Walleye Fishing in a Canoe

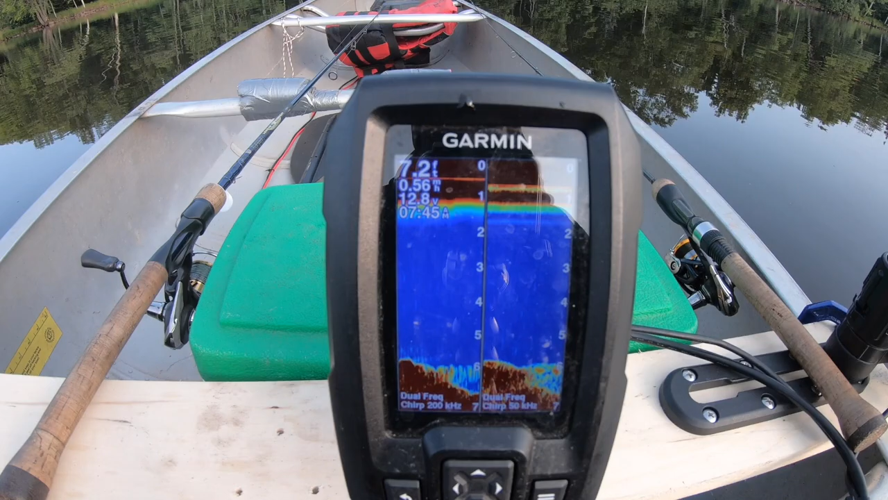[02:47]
right now we're looking at 6.8 feet 7.2 7.4 I was fishing this shoreline over here and I noticed that was five feet the entire time basically I moved out here to the right over this way and